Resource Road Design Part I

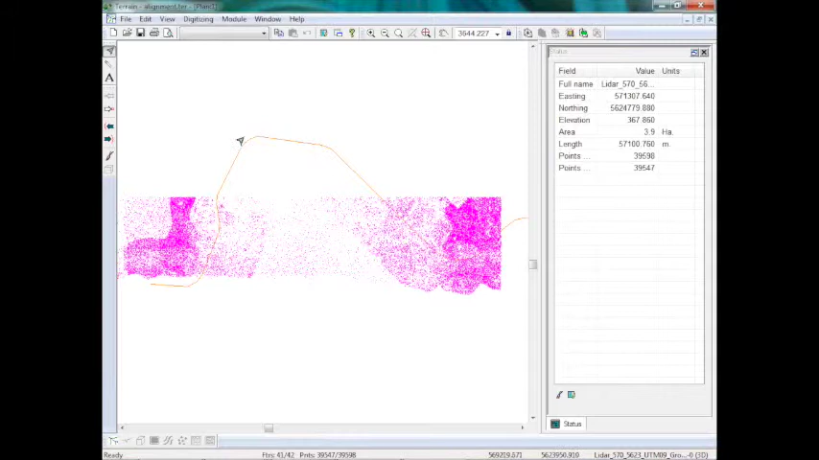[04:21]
the feature that represents my preliminary road line, and then less dense outside of that area. So I'll just bring in the completed design,
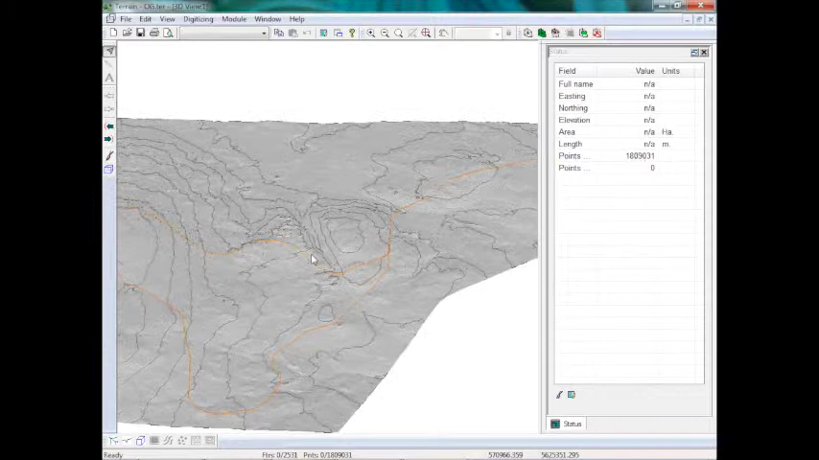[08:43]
the data outside the area of interest so you don't overload our software. There's the surface. Looks great. We can zoom in. We can rotate. Now my screen updates very quickly.
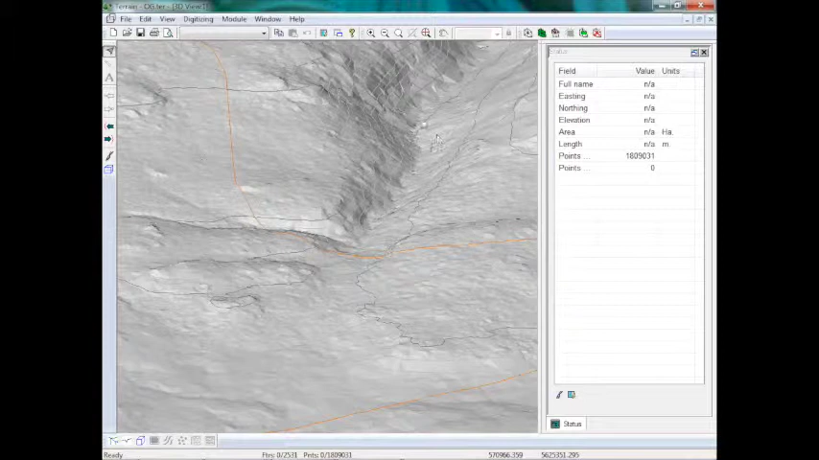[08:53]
Your screen will take a little while to update, but essentially you can move around in here and see what the surface looks like. And as you can see, it looks pretty reasonable. There's no obvious spikes or holes or missing triangles. When you're dealing with a survey other than LiDAR, you may find some of that. And the 3D is a great way to figure out what's going on in terms of whether your survey data is accurate,
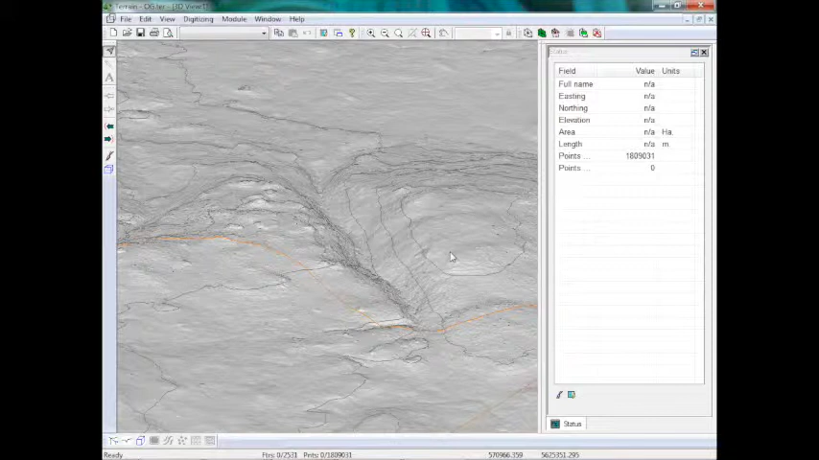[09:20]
whether there's some erroneous points, things like that. Okay. Now, one more thing.